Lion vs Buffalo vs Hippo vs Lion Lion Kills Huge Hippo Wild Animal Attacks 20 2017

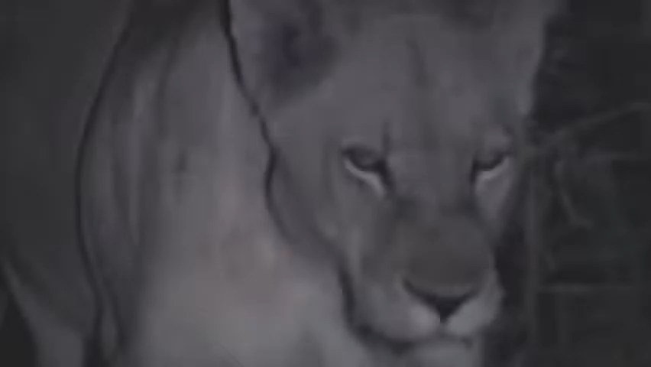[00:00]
is day 5, and Whitehead knows they're getting desperate. The pride doesn't rest.
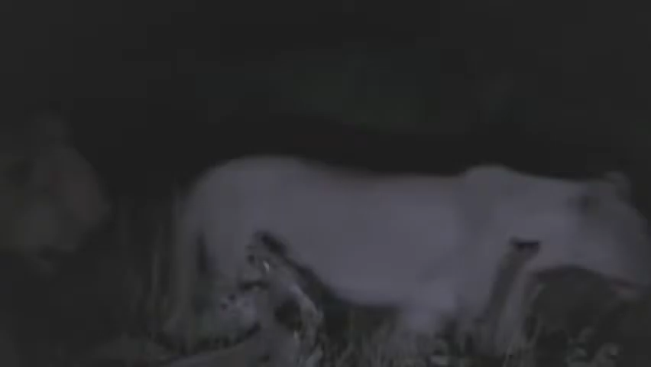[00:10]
Every lion is alert for prey. Even TB searches tonight.
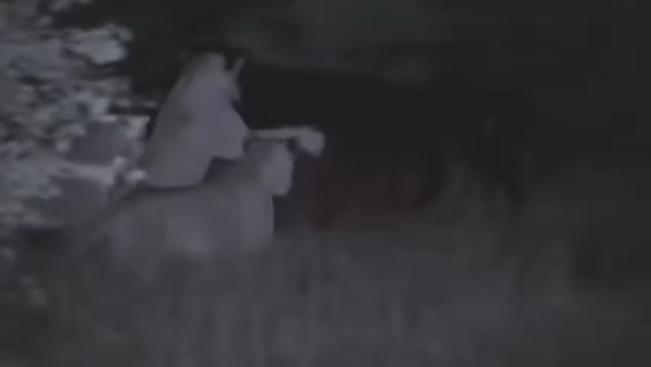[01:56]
To feed, the lions must knock the hippo off balance and pull it sideways.
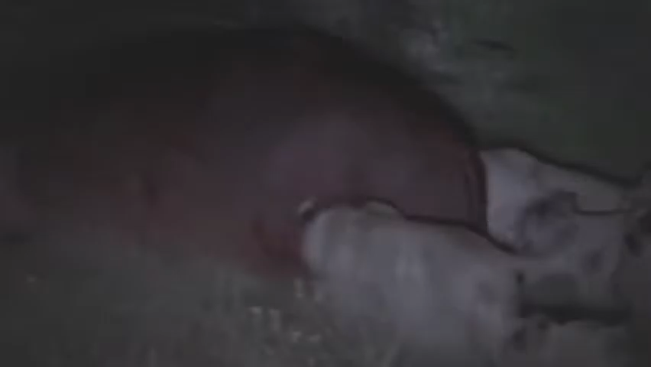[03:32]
The females press forward, but the adolescents are listless and uncoordinated,
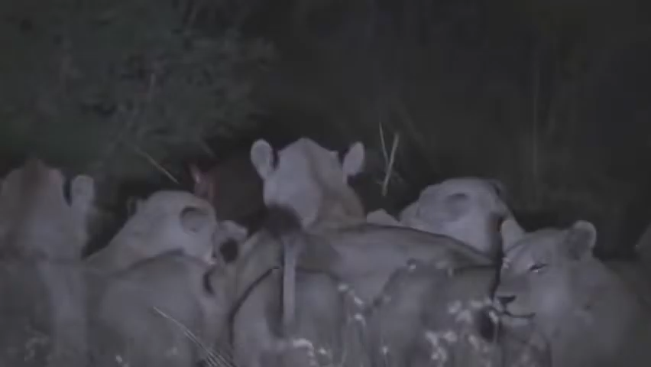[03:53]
unsure what to do next. The hippo takes advantage of the standoff.
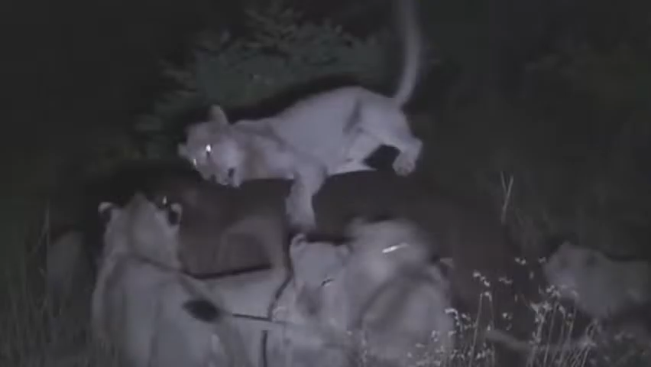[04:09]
Dewclaw didn't see it coming. 900 kilograms of pressure clamp down on her skull.
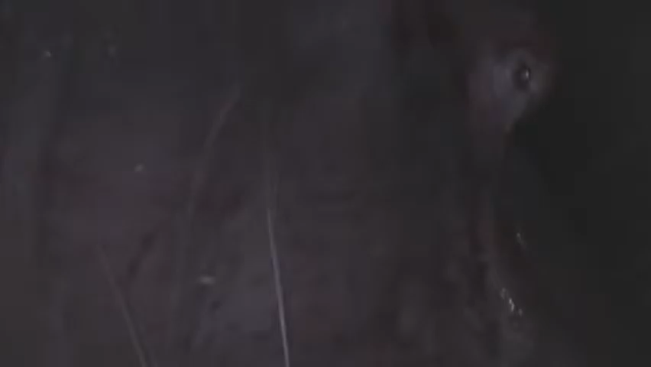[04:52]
With the pride still distracted from the vicious attack, the hippo flees.
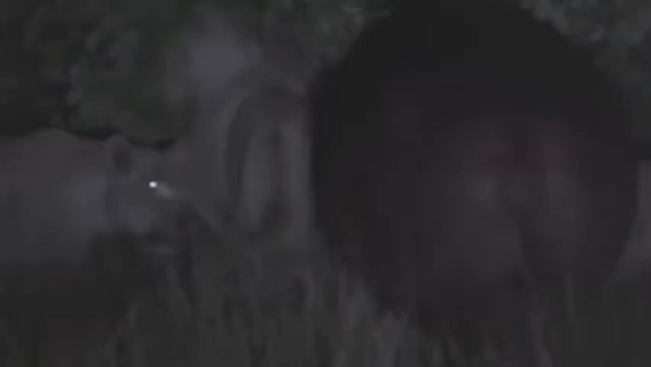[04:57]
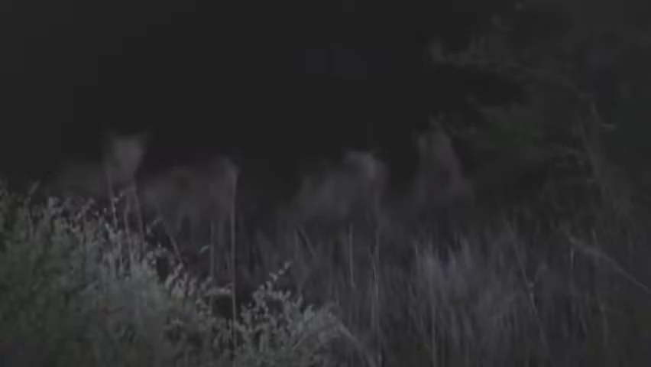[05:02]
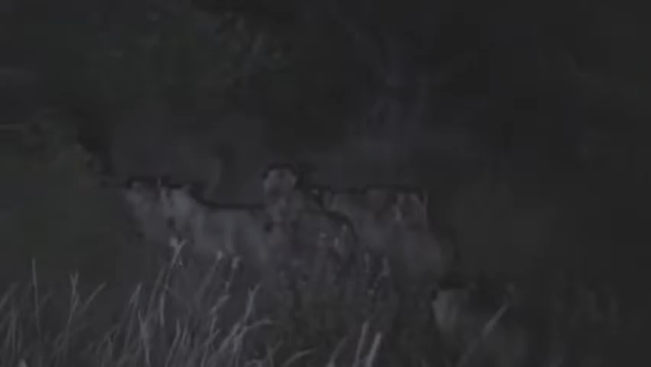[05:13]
This time, it heads straight for the water.
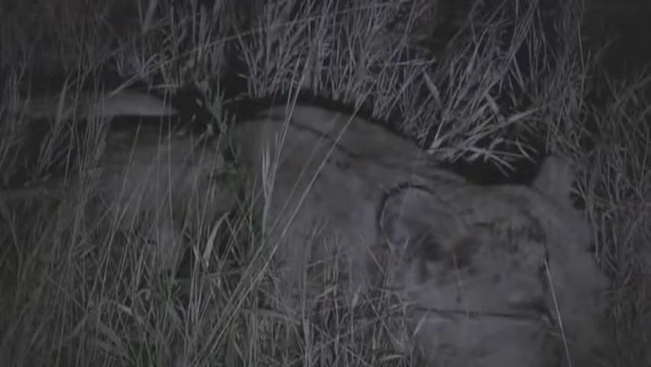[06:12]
It's doubtful she'll make it through the night.